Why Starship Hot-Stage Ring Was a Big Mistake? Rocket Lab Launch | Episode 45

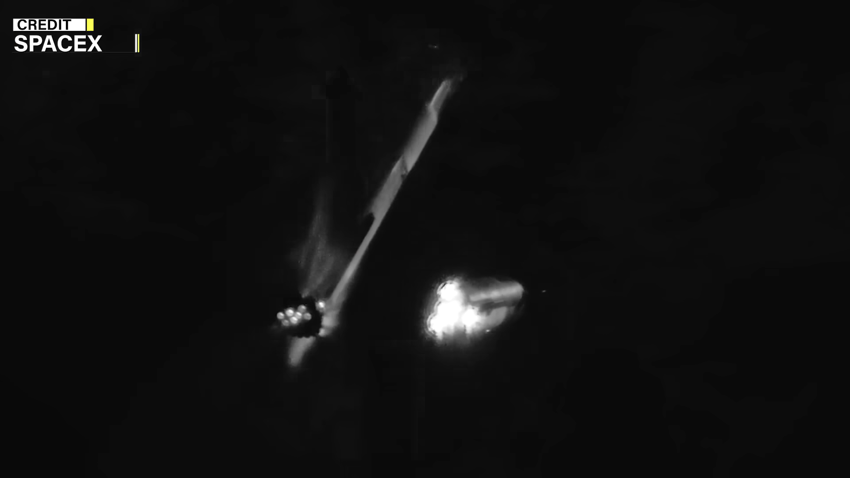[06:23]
After stage separation, the Super Heavy booster will conduct a boost-back burn, followed by the HSR ejection.